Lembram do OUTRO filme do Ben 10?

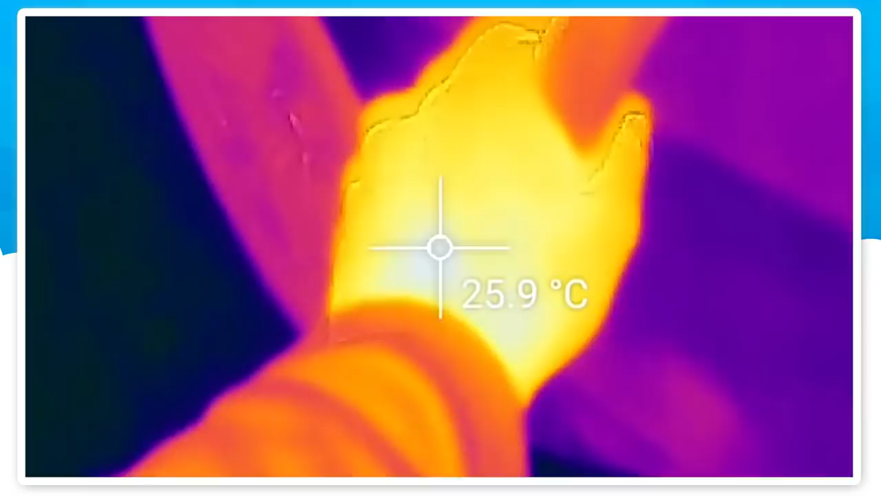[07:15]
On screen: spot 25.9°C
Então, ou o cara é feito de gelo, ou o lugar tá tão quente que ele tá gelado em comparação. De qualquer jeito, isso não faz sentido.